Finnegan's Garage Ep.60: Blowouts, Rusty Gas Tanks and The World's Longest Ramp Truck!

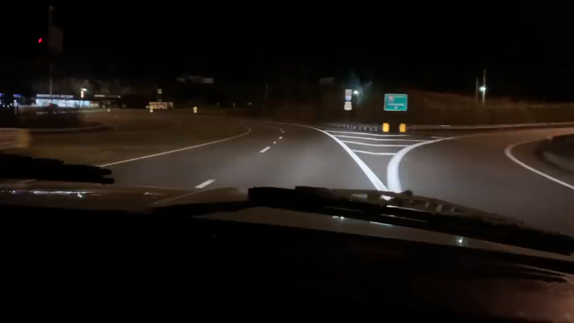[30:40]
So we're pulling over after just 40 miles of traveling to see how many of our 12 available gallons we've burnt.
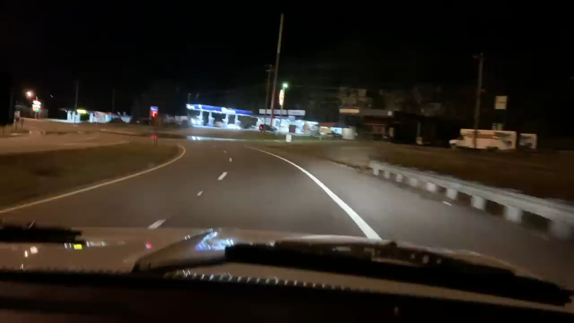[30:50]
There's a BP fuel station. Never been to one of those. You think they have race fuel at the pump? They sell fireworks.